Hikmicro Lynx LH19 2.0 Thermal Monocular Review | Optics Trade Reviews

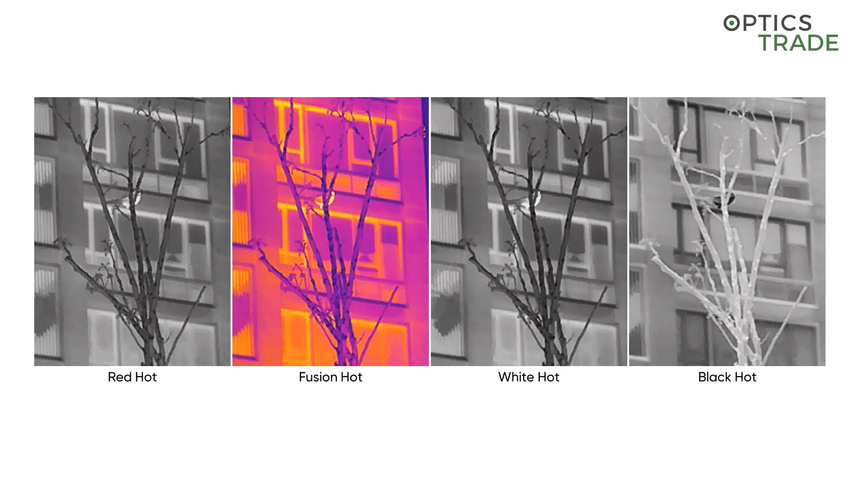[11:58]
It features four different color modes, which is black hot, white hot, red hot, and fusion. The close focus works from what I tried with this device,